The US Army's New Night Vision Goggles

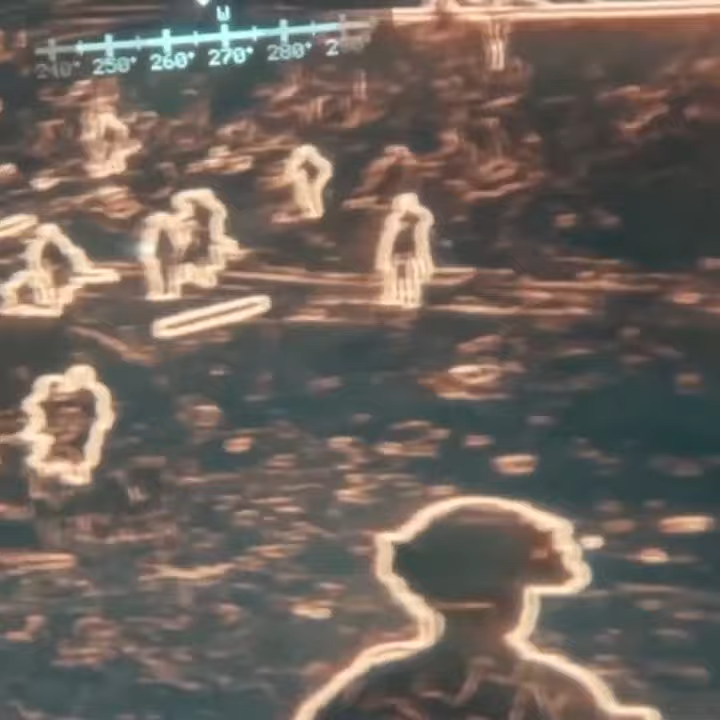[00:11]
The new kit lights up objects in white with high-contrast outlines in orange or the classic green.
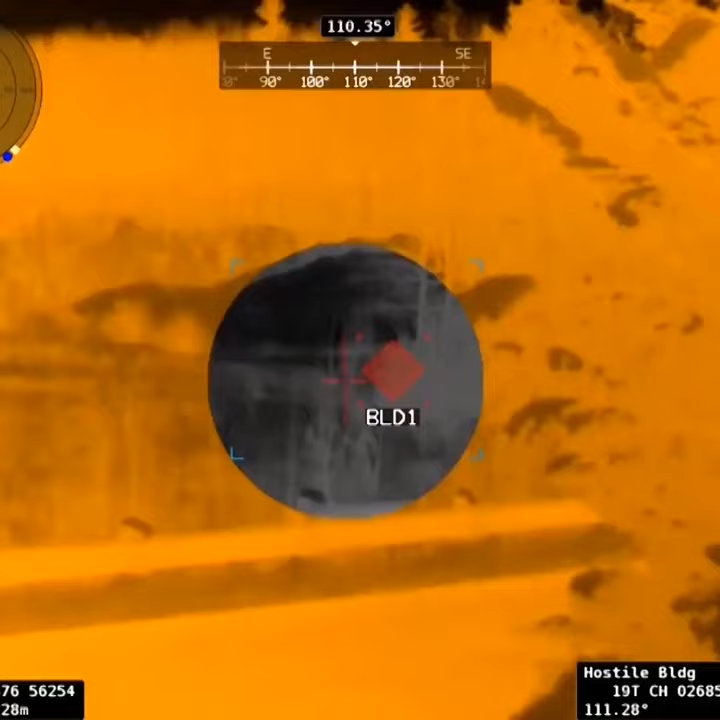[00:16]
It also has a thermal imaging system on board, allowing it to combine data with the phosphorous night vision.